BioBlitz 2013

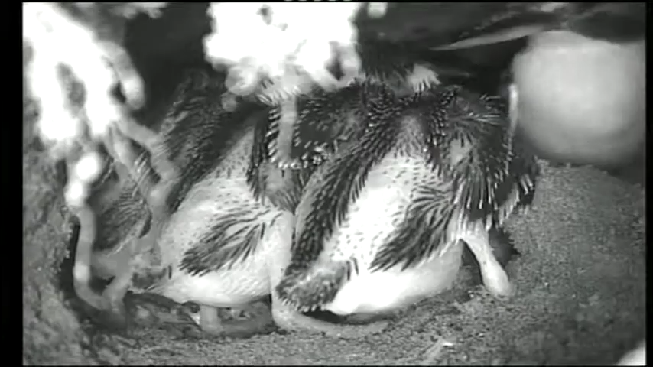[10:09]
We got some cracking pictures look at that they look prehistoric beautiful stuff.